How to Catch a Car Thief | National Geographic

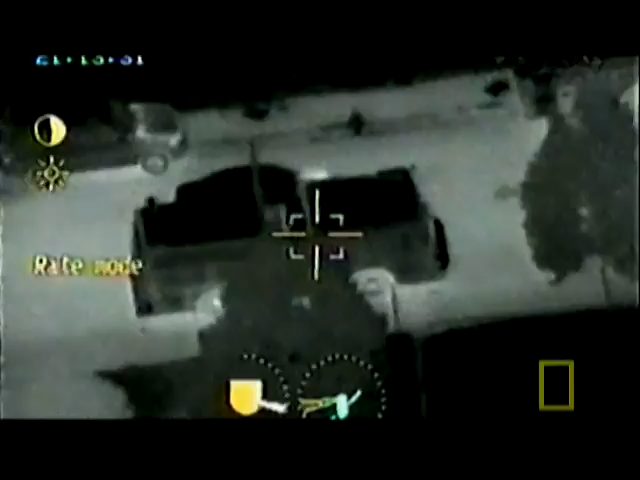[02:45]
The Columbus, Ohio Police Department has a small fleet of helicopters armed with a system called FLIR.
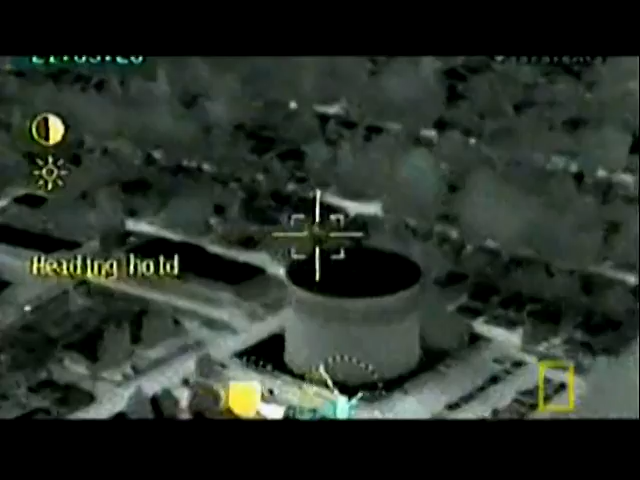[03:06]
Calibrated to precisely detect the infrared section of electromagnetic spectrum, the camera displays a video image to the helicopter's co-pilot.